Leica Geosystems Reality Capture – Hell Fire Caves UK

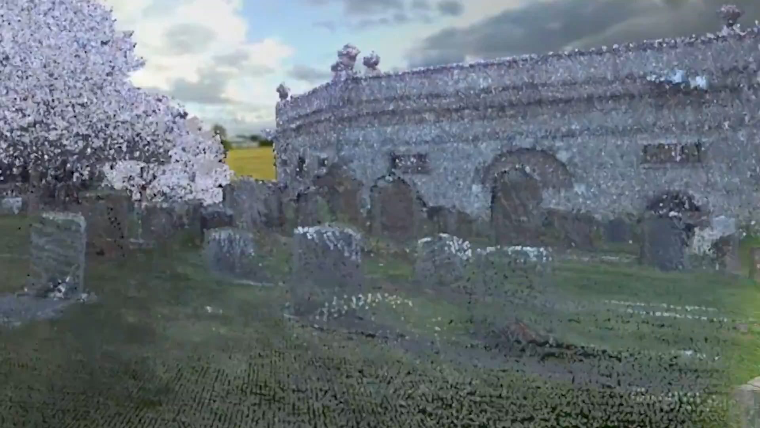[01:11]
We scan the mausoleum and the church so we've been all around there to scan the top level.
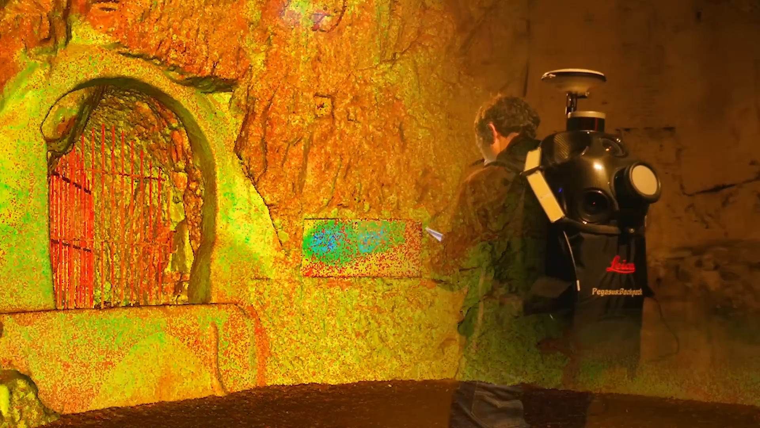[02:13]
The real advantage of both static and dynamic is that it's good to have two
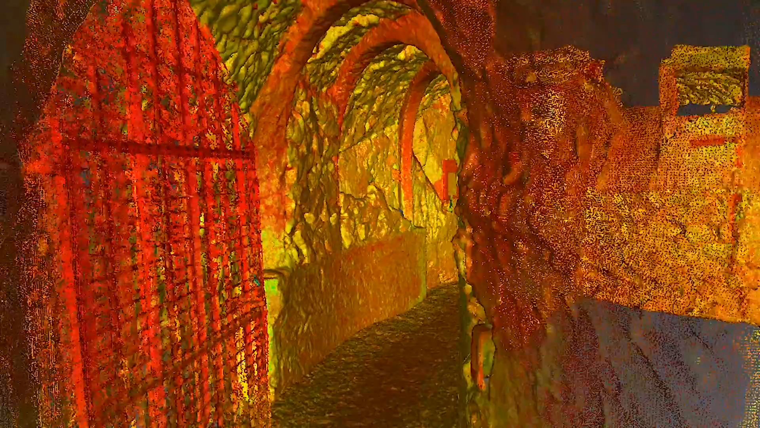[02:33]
More accessibility to mobile mapping for everybody now with an instrument like Pegasus backpack.
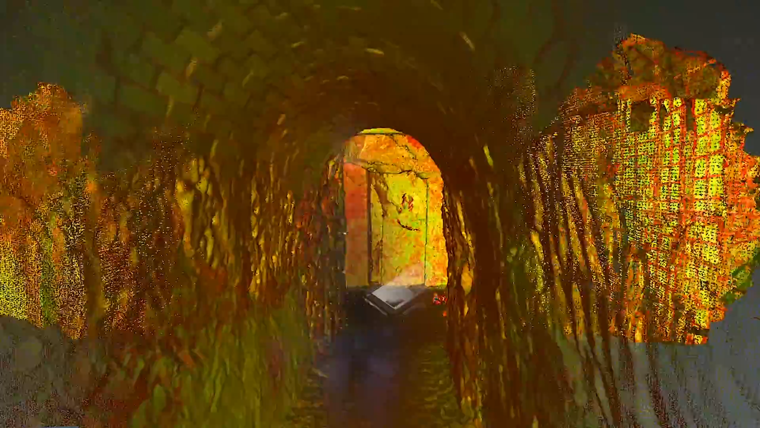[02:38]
So it was perfect for this job.